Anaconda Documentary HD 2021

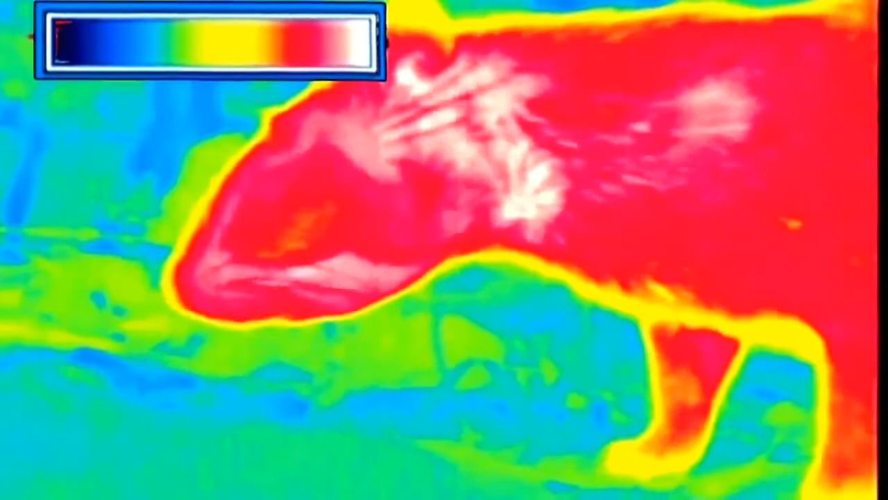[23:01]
Peut-être distingue-t-il le paca comme à travers une caméra infrarouge.